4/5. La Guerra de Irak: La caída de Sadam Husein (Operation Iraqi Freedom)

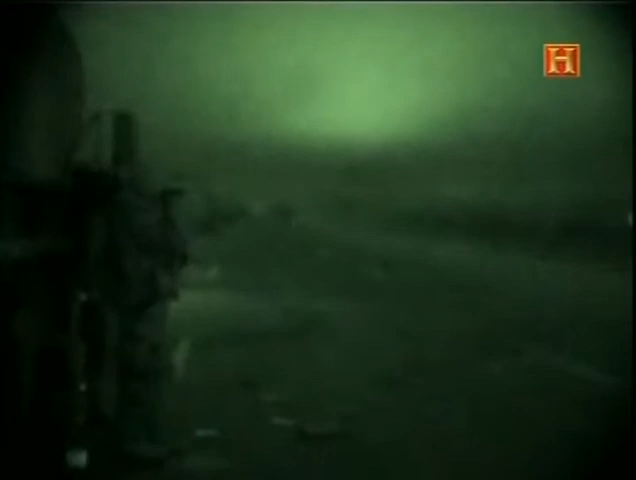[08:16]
Un carro, otro carro, un Bradley, un carro... La tercera brigada empezó a combatir en la misma autovía cuando pasaba el séptimo de caballería dirigiéndose hacia el norte.